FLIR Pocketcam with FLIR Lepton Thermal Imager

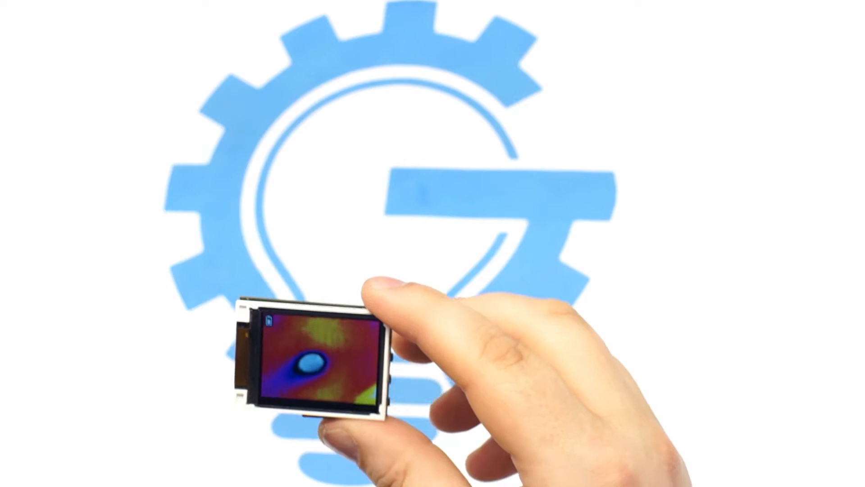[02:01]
Here I will demonstrate the Image Capture function. Now I will plug in the PocketCam to my computer and show you the GUI.
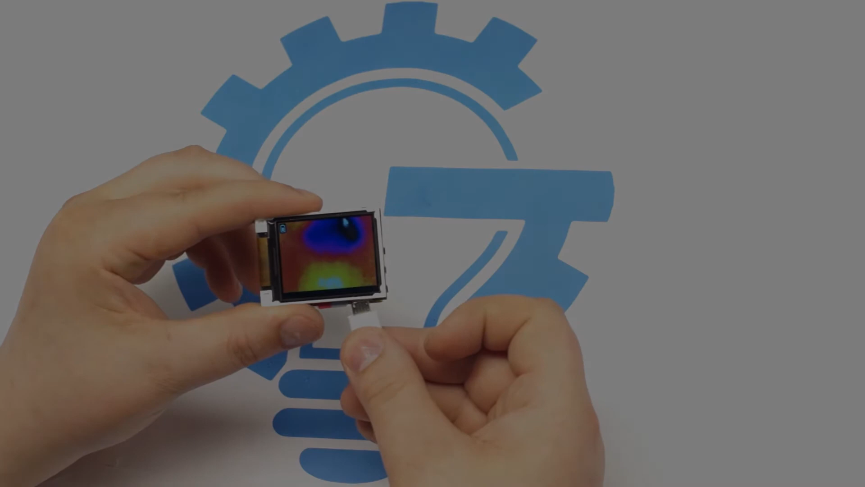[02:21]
Now I will launch the PocketCam GUI software. To note, FLIR has updates planned for the GUI coming soon, and regarding the SDK,